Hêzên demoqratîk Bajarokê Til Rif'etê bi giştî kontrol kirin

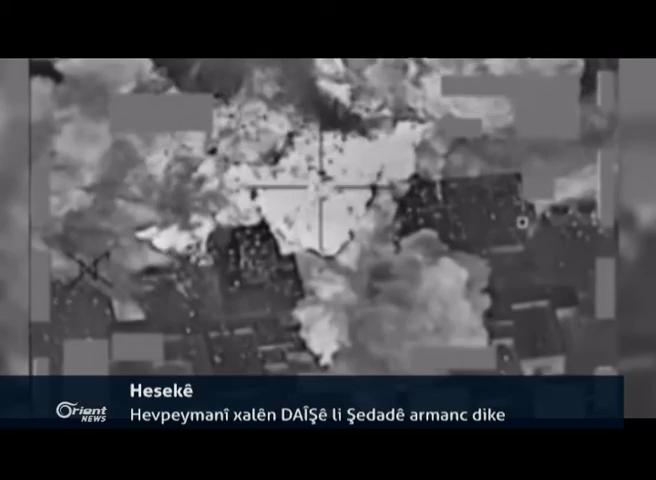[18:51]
ایریش توباران کرن بیکو انجام نوی توبارانه ورن ناس کرن لحیل اکدن ریخستنا داعشه لسر مال پر خواه دیار کریه که فروکین ناو نتاوی نان
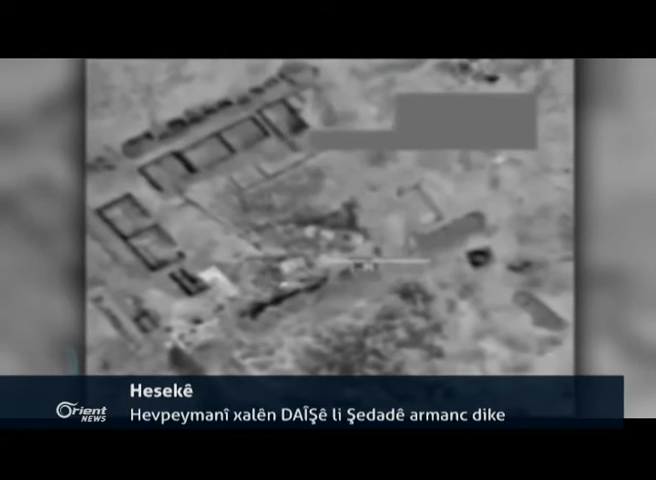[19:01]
پیشگه ها شداده توباران کریه کوتی دا هجمارک جو ولاتی جیانا خوش دست دایا
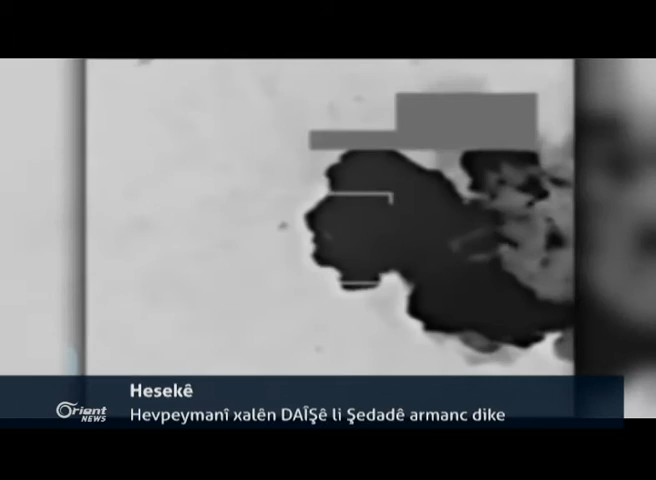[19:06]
و نان پیشگه جی به تمامی ویران بویا